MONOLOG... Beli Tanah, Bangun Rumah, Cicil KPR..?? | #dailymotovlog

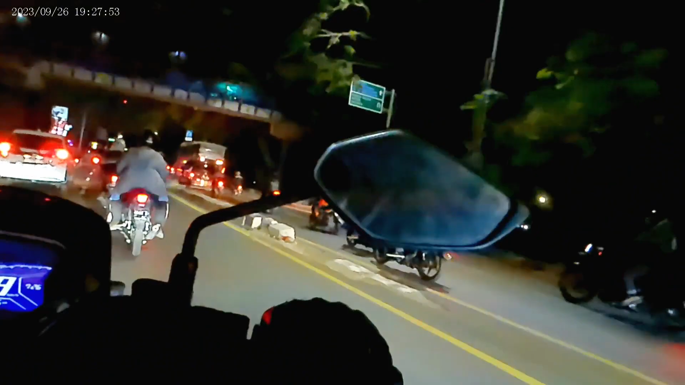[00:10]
Iya, kita lajur kiri sama kanan, hati-hati teman-teman di sini, karena gua kalau pakai mobil tengah-tengah gitu ya. Enggak di sini sih, yang sono, paling sono ada lagi tuh. Di lurusan depan tuh ada lagi yang lebih datar, pokoknya jadi nggak kelihatan sama sekali ya.
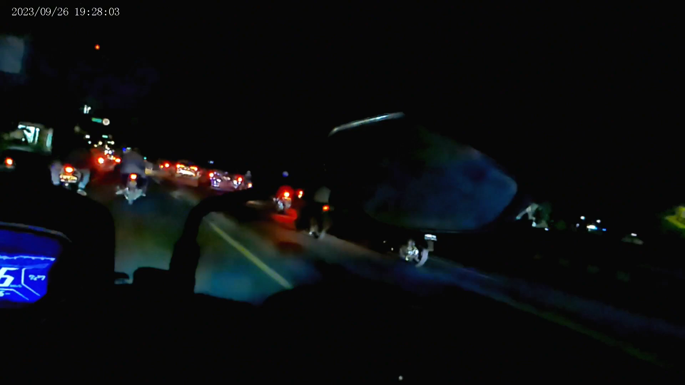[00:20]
Tapi tengah-tengah lah, ya tengah-tengah, tengahnya trotoar. Lala. Otak gini lihat deh.
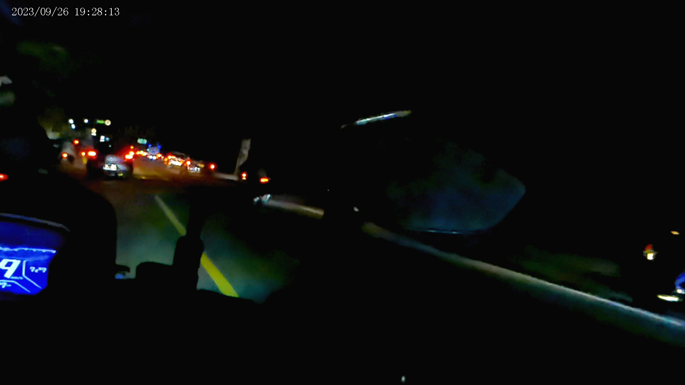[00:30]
Nah nih, kita lurus ya, cuman ambil kanan deh. Karena bahaya kalau di tengah ini. Masih mau lurus. Cuman depan sama aja. Enggak deh. Depan kiri. Nah nih, trotoar ini deh. Itu mobil lewat sini kan lah kocak. Jadi ya. Oh, ada yang lurus juga bisa nih. Misalnya.
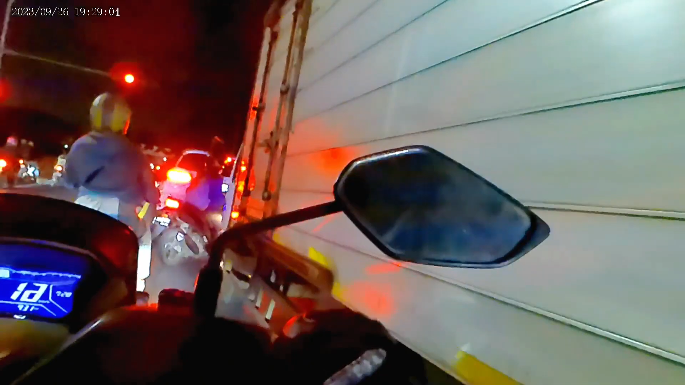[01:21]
Sambil ngetes mode EAS ya, pakai waktu. Nah, udah dulu saya ngotong tapi kok kan masih merah bos. Nah, ini baru hijau. Merah bos ya. Ah, boleh gitu itu aja ya.
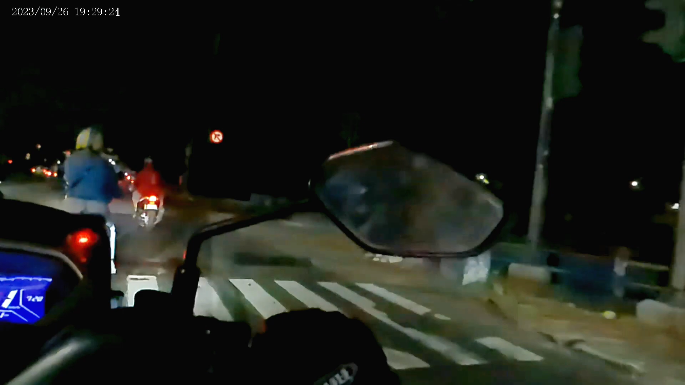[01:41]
Semua pada ngotong lampu merah. Gua kagak. Anjir.
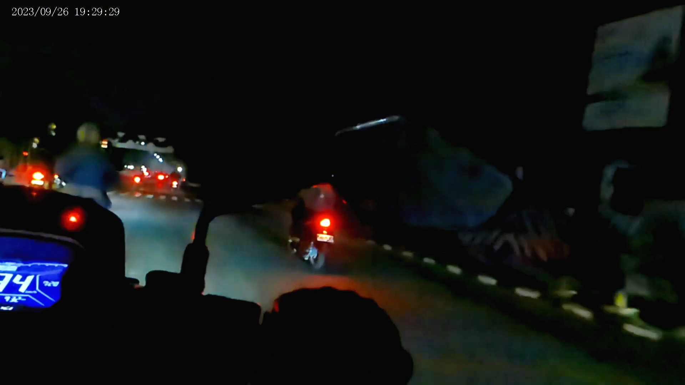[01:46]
Semua pada ngotong lampu merah, gua kagak. Nah, ini deh, bahaya nih. Tengahnya ada marka jalan itu.
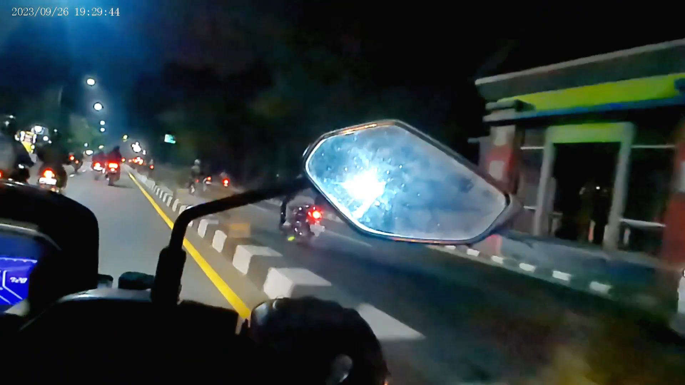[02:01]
Trotoar, karena kalau ngantuk bahaya itu, aduh gitu. Nah, ini sih gua upload nih ya. Nanti gua upload ke karena maksudnya rekaman yang ini nih. Gak berapa menit jadi ini. Jalan harus disobjek satu-satu rekamannya. Ya jadi gitu teman-temannya, lampu merah daerah mana tapi kayak masjidnya gede juga ya di sini, Masjid Agung ya, yang di Tangerang.
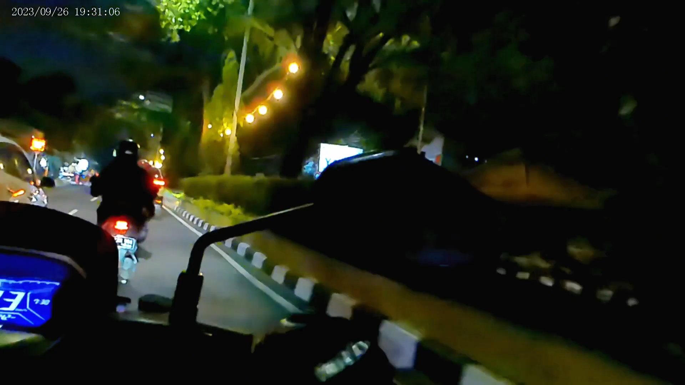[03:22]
Oh enggak deh, ini juga deh. Bagus ini ya, apa namanya, lightingnya enak,
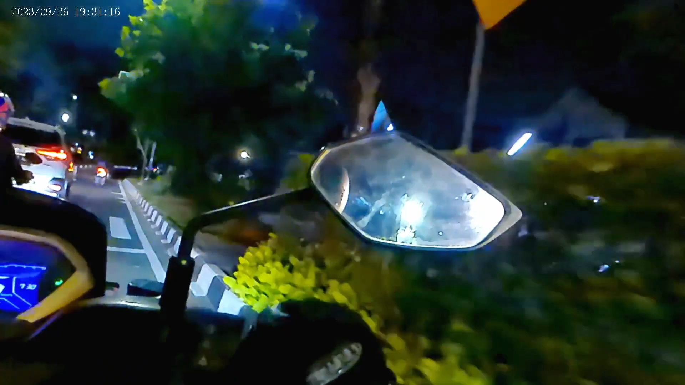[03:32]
bisa dilihat mata adem dekat kantor pajak ya, di sini ini kotaknya.
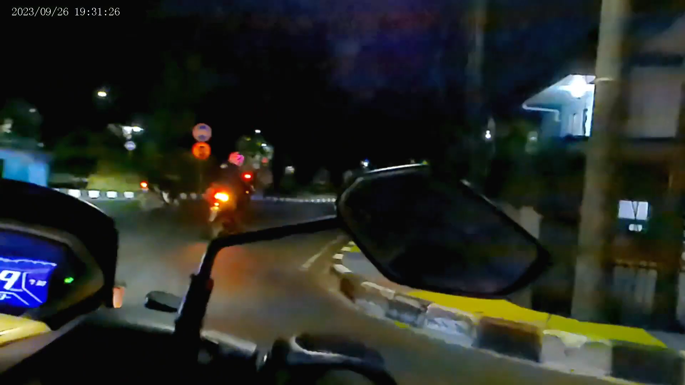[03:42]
Tadi tuh ada stasiun Tangerang kayak ya. Nah, apa sih kok slap slip ngebut mau beol pulang,
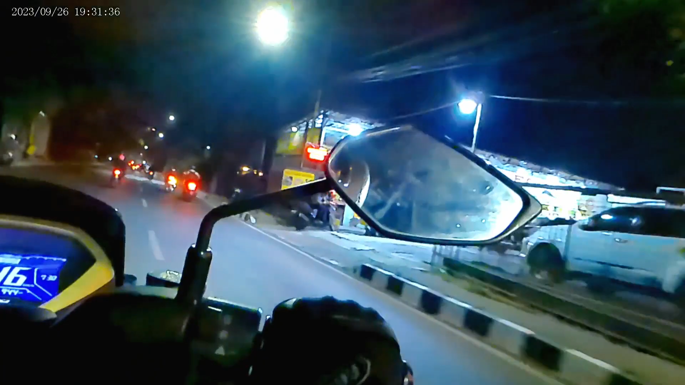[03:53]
lapar sama bos, gue juga lapar ini, istri udah pulang duluan. Panglas atau tukang apa itu di tengah jalan, lo kanan kiri ya. Cang City kiri. Oh, banyak pembaharuan lighting ya malam-malam ya di sini, di alun-alun kota Tangerang.
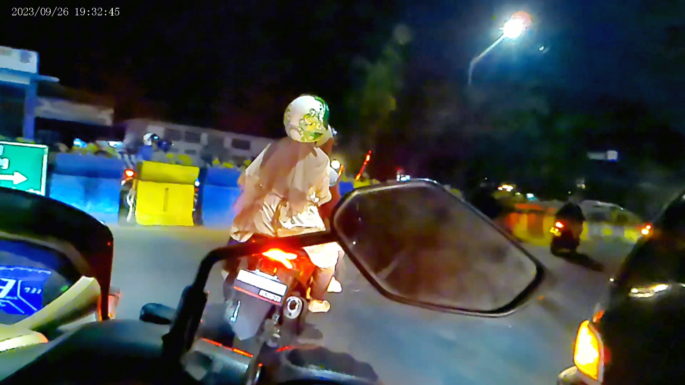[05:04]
Aduh, gue belok kiri, gue belok kiri, gue belok kiri. Gue belok kiri, belok kiri gue. Belok kiri.
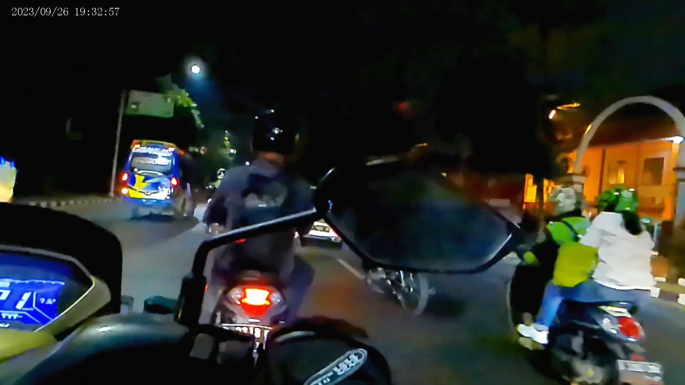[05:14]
Hah? Elah ini. Agak semrawut ya, jarakan dari situ ya. Ya kita belok loh, berarti tengah-tengah lagi. Iya loh. 12 juta ya di ya itu balik lagi itu kedua. 12 juta dikali 600 coy. Katakan 1 meter 12 juta lah tersamanya kayak Duta Garden ya. Emang sih itu daerah elit, tapi tadi kan pinggir jalan dong.